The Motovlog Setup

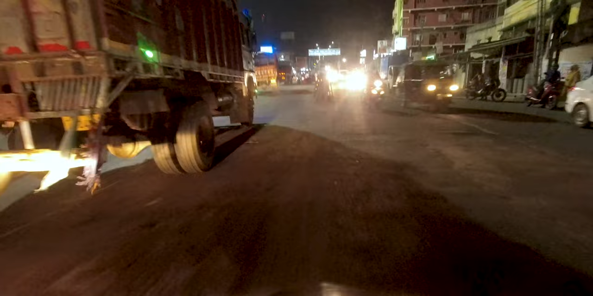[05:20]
एंड यहाँ से सीधा हम ब्रिज के ऊपर चढ़ेंगे। एंड वन ऑफ द बेस्ट थिंग इज़ कि यहाँ पे ट्रक्स है, तो दैट इज़ गुड फॉर अस,
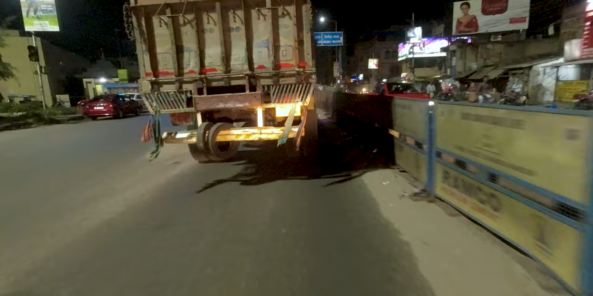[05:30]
साउंड चेक बहुत अच्छे से हो जाएगा और ब्रिज के ऊपर होपफुली थोड़ा भगा भी पाएंगे।
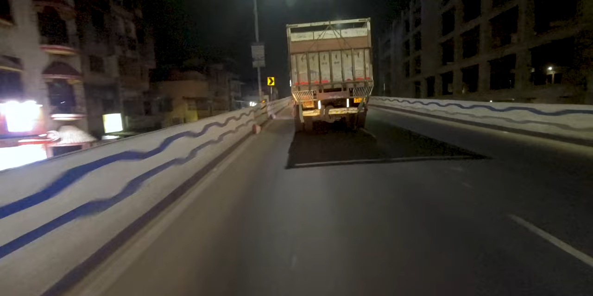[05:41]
आज बाइक है नहीं तो हम जा रहे हैं स्कूटी से, एंड ये अपने घर के पास ही है, घर से अराउंड 3 किलोमीटर के डिस्टेंस पे है। तो बेसिकली इस ब्रिज से हम जाते आते नहीं है क्योंकि घर हमारा बीच में पड़ता है।